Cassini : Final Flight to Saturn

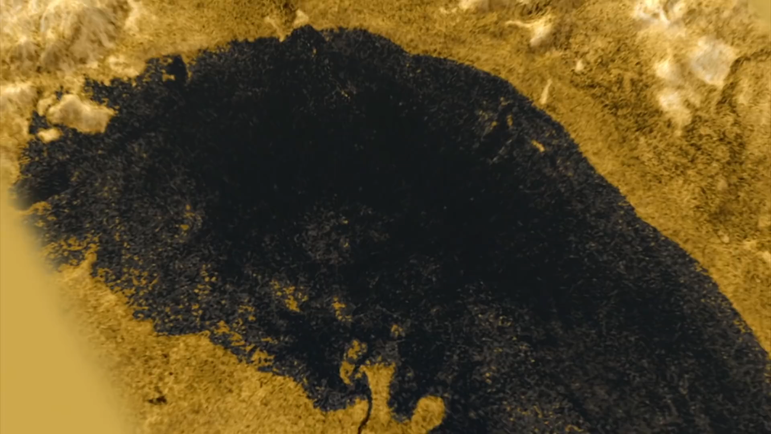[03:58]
we've been able to reveal the outlines and even the depth of these lakes and even get a radar bounce from the bottom of the lakes to tell how deep they are.
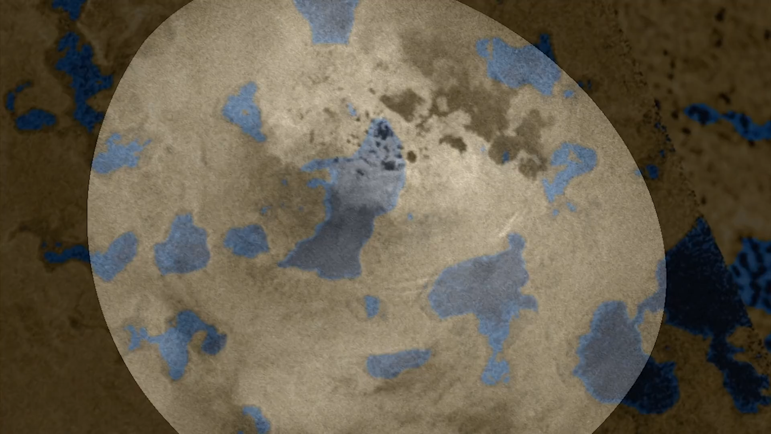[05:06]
Instead of liquid water, it has liquid methane, forming lakes, seas, and cloud formations in its atmosphere.